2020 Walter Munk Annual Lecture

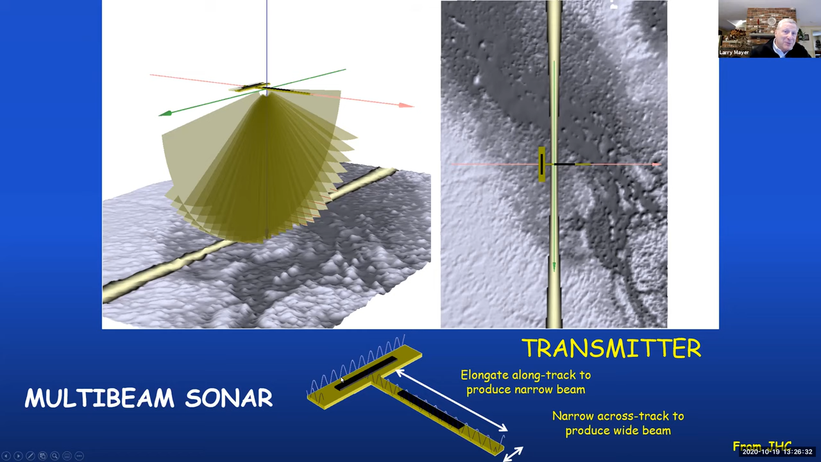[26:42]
And then along with that transmitter is an orthogonal array in a pattern we call a Mills T or a Mills cross. And that's the receiver, the orthogonal one.
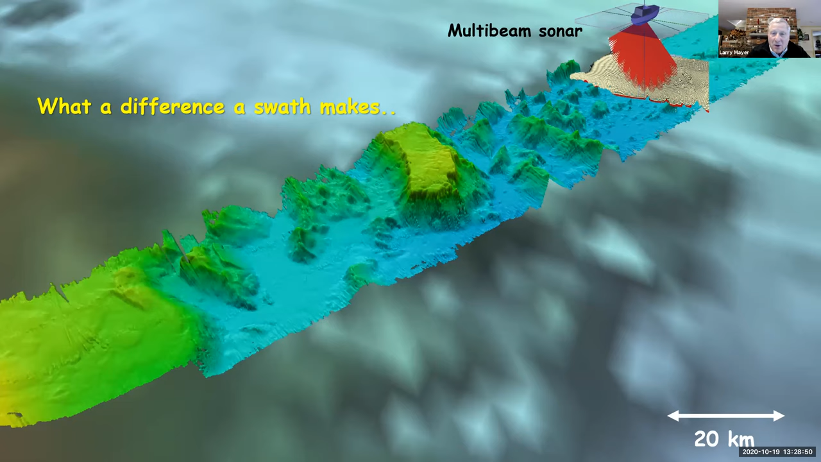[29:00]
And I say, what a difference a swath makes in terms of now we're seeing features at a scale where we really can start looking at geologic processes, local geologic processes, and a whole range of other things. So this is what just has so revolutionized our way to look at the seafloor. If we go back to our map off Southern California,
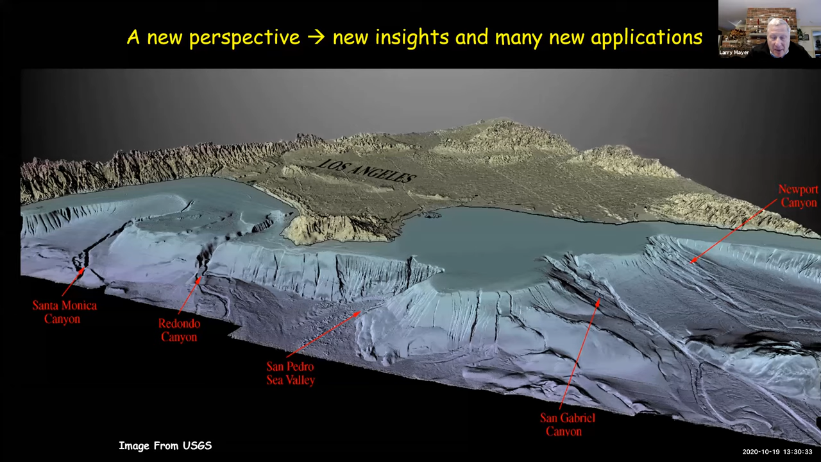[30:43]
The sonar goes out, comes back, we're measuring the travel time. So this is a kind of, we call it a time of flight measurement. But at the same time, we also can look at the amplitude of the return and something we call backscatter. And so here, if we look at this survey off Hawaii, this is now the depth surface, the time of flight surface. This is Honolulu in here. This is the land, of course. And this is going down for going from about 40 meters depth down to about 500, 600, maybe 700 meters depth in the deeper parts here. So we can see clearly where the bottom is, but with this backscatter now produced in a grayscale, which in this case,
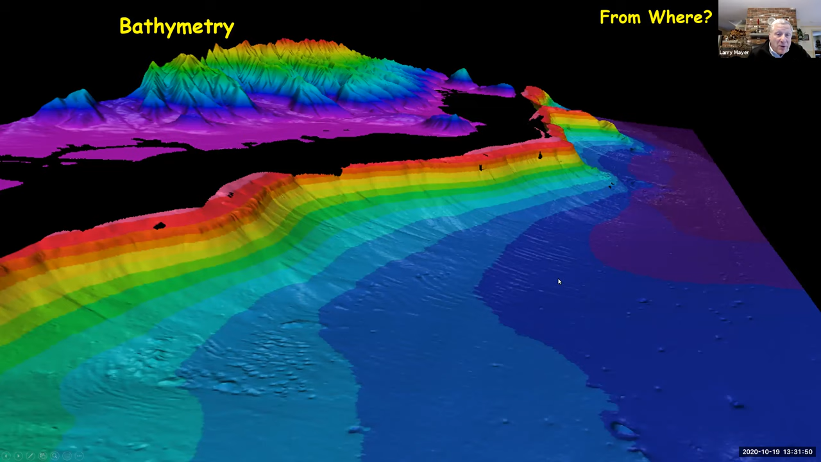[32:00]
In this case, we were out here surveying because for years, the Navy had been dumping dredge deposits out off Hawaii here, and they were wondering what they looked like. You know, what, could you see them? And you cannot see any indication in the bathymetry of those dredge site deposits. But if I put the backscatter on, they go out with a barge, they open up the doors of a barge and they drop this deposit, and they typically have these circular deposits. And you now can see each individual deposit. They have another type of barge that has a conveyor belt. You can see, and this is at 500, 600 meters of water, you can see where the conveyor belts were running along. Most interestingly, you can see bed forms here.
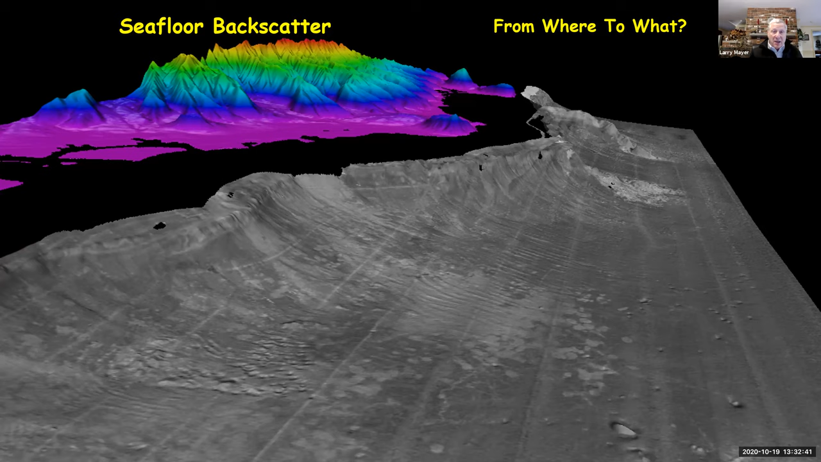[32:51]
And you can see in the area where there's a fast current, the dredge spoils have been smeared out, and so they're covering the whole area. So it adds this entire new dimension of what the seafloor is too. And this is very important from looking at habitat and other types of issues. You can see also the rock outcrops, the volcanic outcrops here. You can see even more bright, so higher backscatter. Now this is in a very qualitative sense.
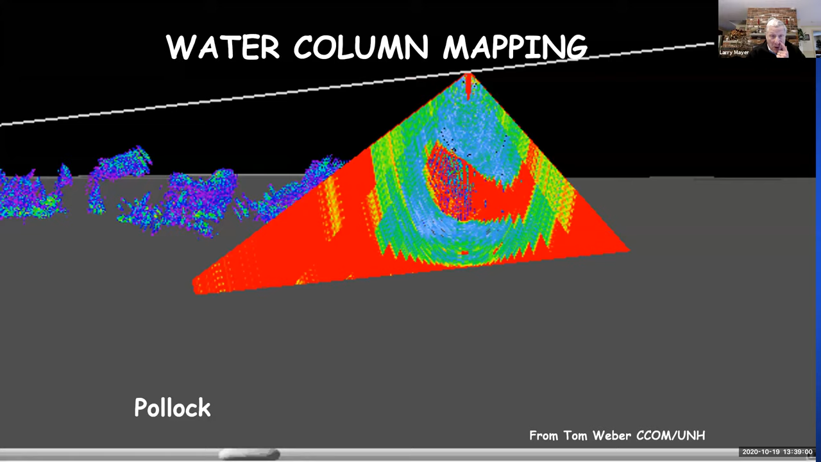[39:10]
But just after we installed the very first of these water column capable deep water sonars on a NOAA research vessel, Oceanus Explorer, we were going out on the field trials, steaming into port after its first field trials.
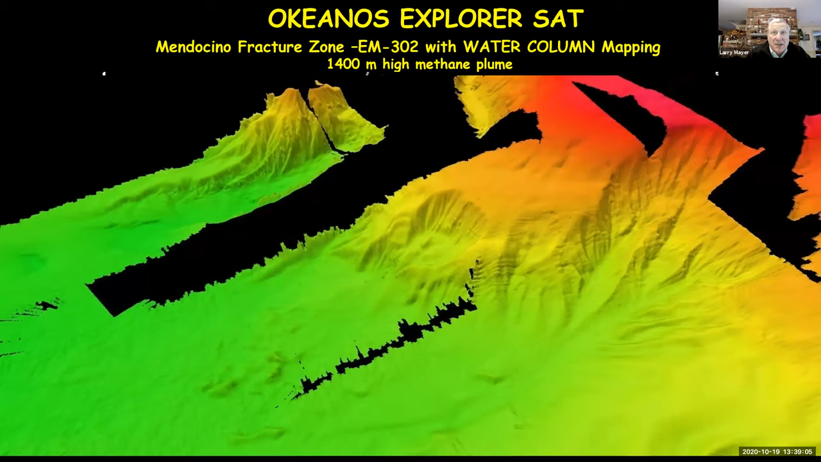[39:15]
And as we steamed back to San Francisco, all of a sudden, what do we see in the water column imagery?
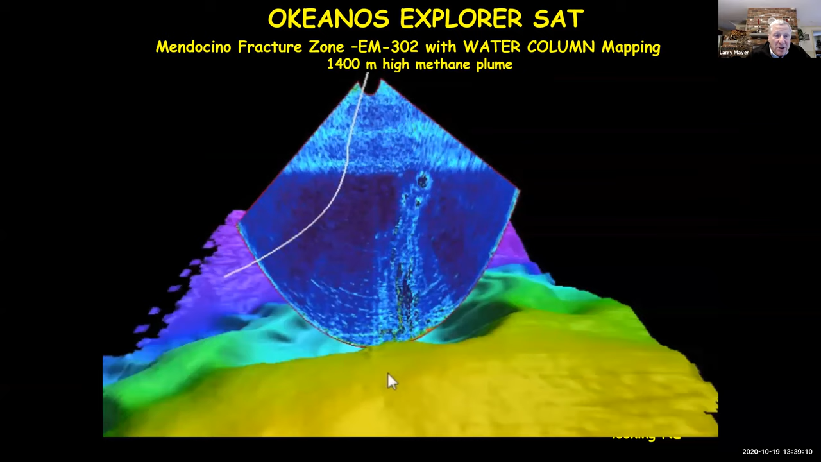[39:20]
But this amazing high backscatter target coming up, looking like a jet or a plume.
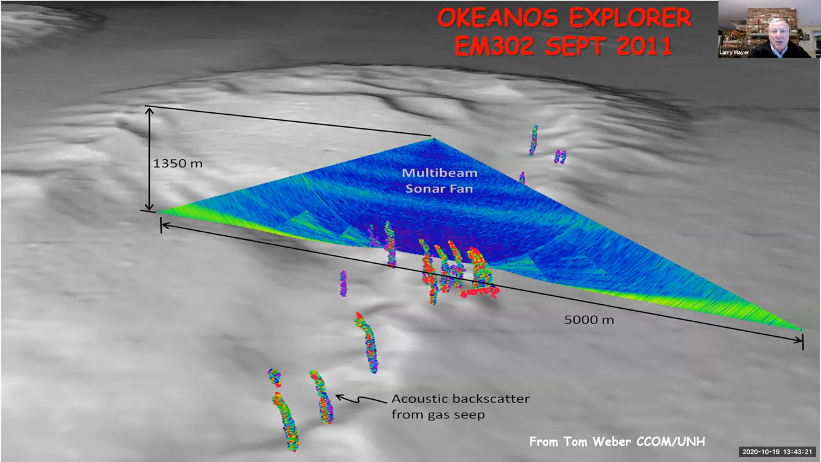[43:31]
Again, in a qualitative sense, so we're trying to, again, push this a little more quantitatively, and we fall back upon those single beam sonars, again, which can be calibrated. They have an absolute calibration in terms of backscatter strength. And so we have a wonderful graduate student who's been working on a project here where we're able to actually track individual bubbles from a seep.
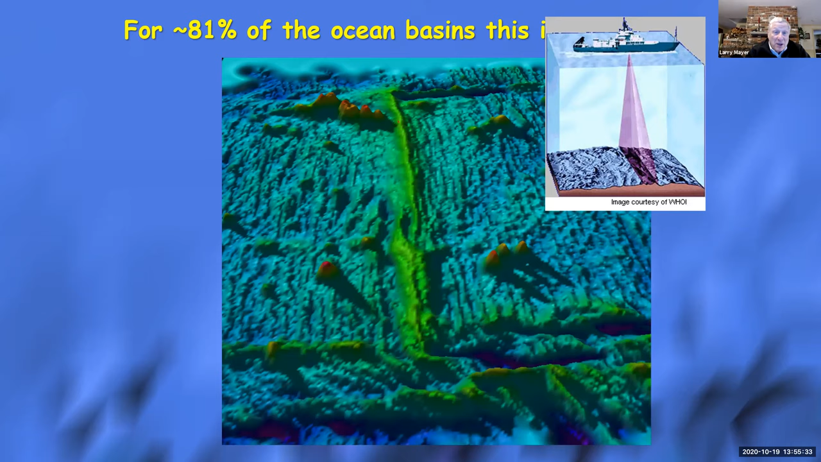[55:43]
If we really wanted to get precise, we can send down autonomous underwater vehicles and get close. It would take us a lot longer, would cost a lot more,
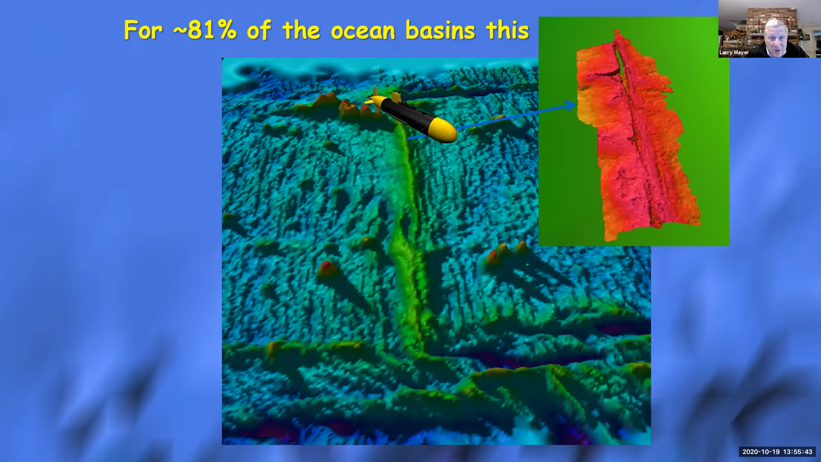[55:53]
but we can get meter resolution or centimeter resolution if we get really close with a high resolution sonar. And we're seeing a lot of efforts. Gabby mentioned the Seabed 2030